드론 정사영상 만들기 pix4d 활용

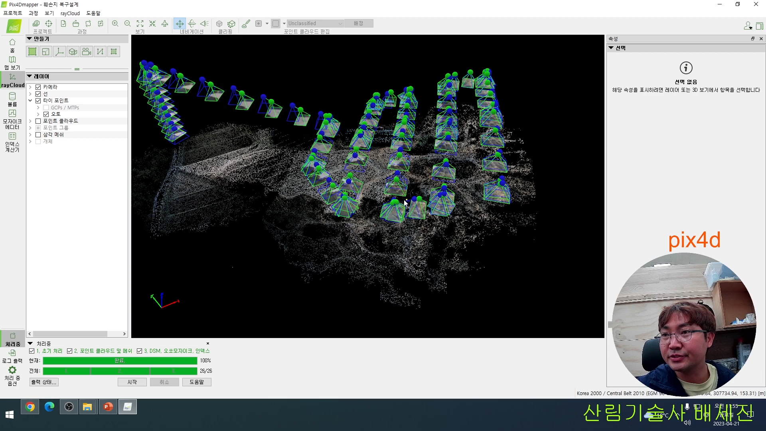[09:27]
보시면 뭐와 같이 드론으로 왔고 3D로
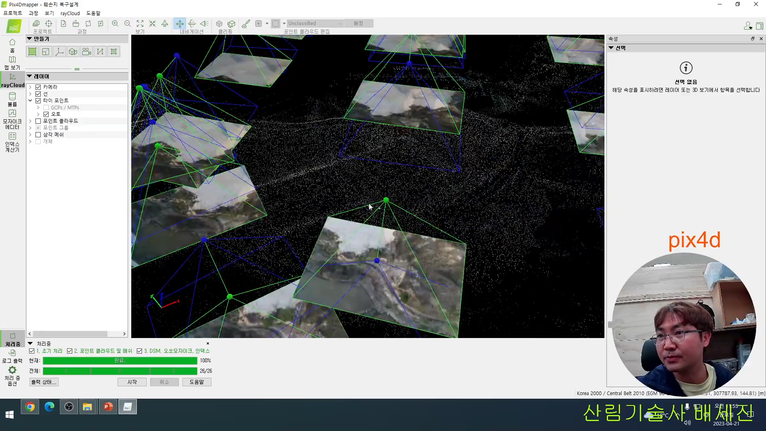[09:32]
현재 형상을 볼 수가 있습니다. 거의 뭐 정확하죠? 이제 이게 드론이 뭐 자기 좌표가 있기 때문에 알수 있는데 이제
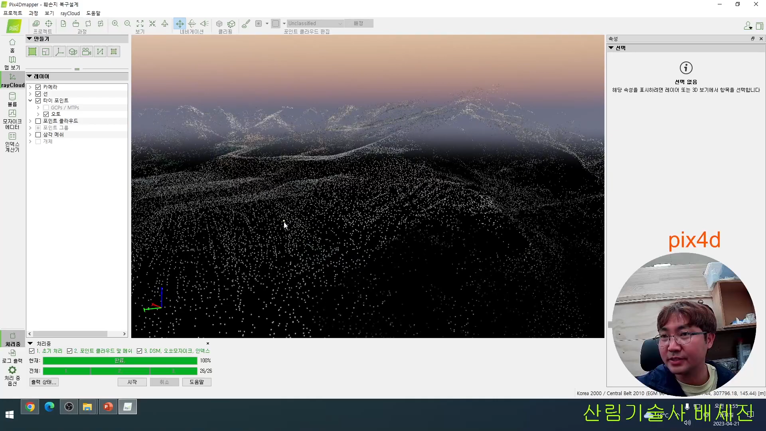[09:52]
항공점까지 놓고 이 측량기로 해서 보정해서 하면 거의 뭐 정확한 등고선까지 얻을 수가 있습니다.